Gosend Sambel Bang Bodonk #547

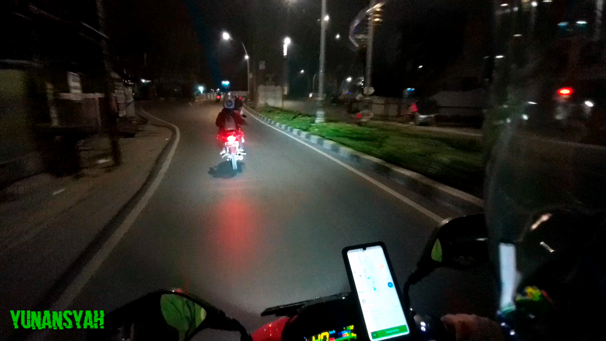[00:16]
Sambal Bang Bodong, wah yang lagi nge-hits nih Sambal
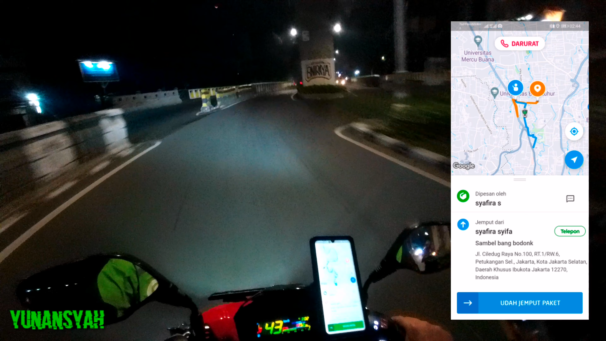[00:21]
Bang Bodong itu posisinya ada di Jalan Cerdok Raya pas di dukungan sebelah sana sebelum pintu tol